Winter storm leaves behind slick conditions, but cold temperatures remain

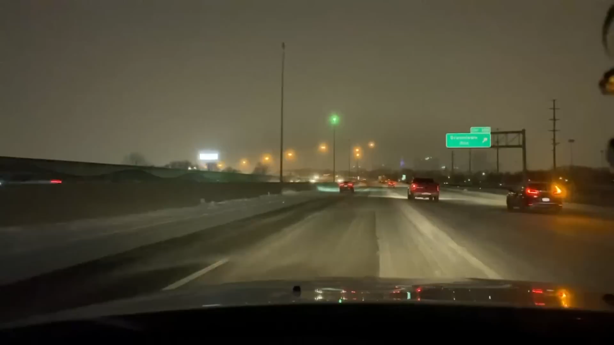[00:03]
Nasty weather leading to nasty roads. This is a live look at 315 North and you know you can see things are moving along and there is not much traffic on the road.